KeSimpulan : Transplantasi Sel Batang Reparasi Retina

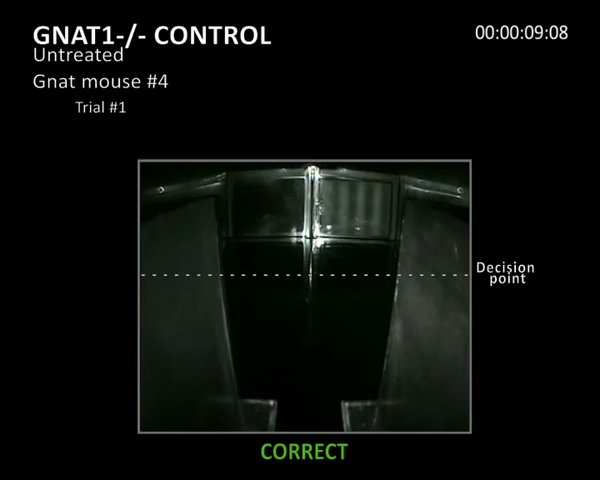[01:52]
The mouse then follows the boundaries of the maze and eventually finds a platform in 15 seconds. Although it finds a platform, it doesn't appear to be responding to the visual cue. In the second trial, the mouse swims in circles
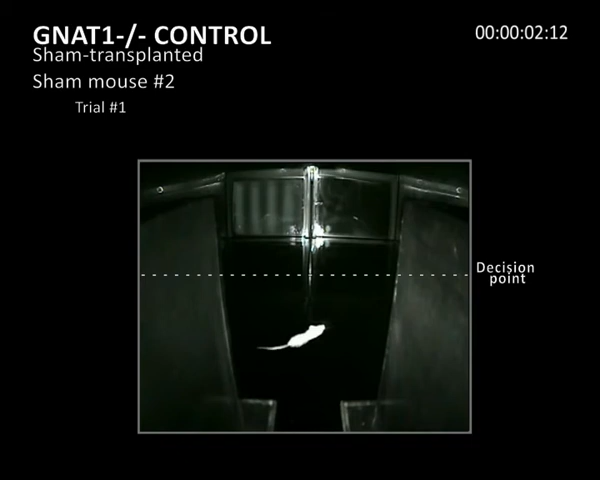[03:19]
In the first trial, the mouse swims indecisively in circles and eventually makes the correct choice,
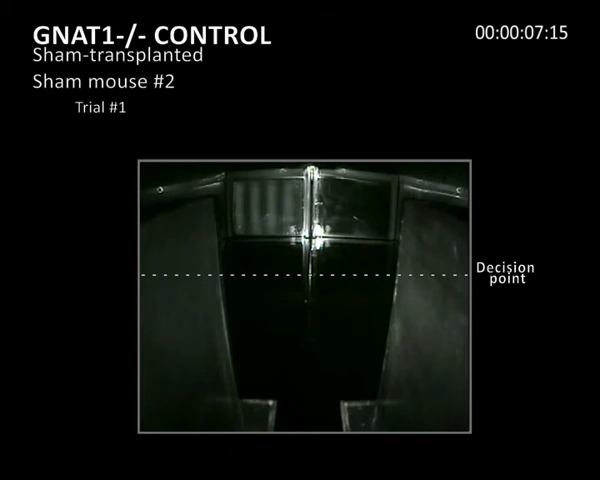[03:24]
which does not appear to be visually guided, as it uses the boundaries of the maze to find the hidden platform, taking 19 seconds to do so. The third movie shows three independent trials
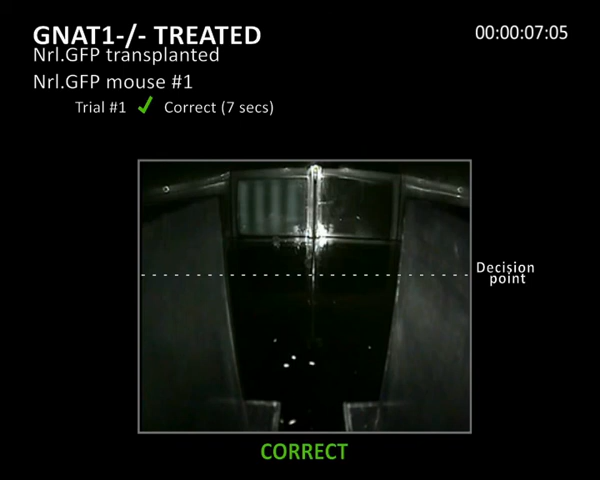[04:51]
finding the platform in seven seconds. In the second trial, after some initial disorientation, the mouse swims directly to the correct side of the divider and finds a hidden platform in seven seconds.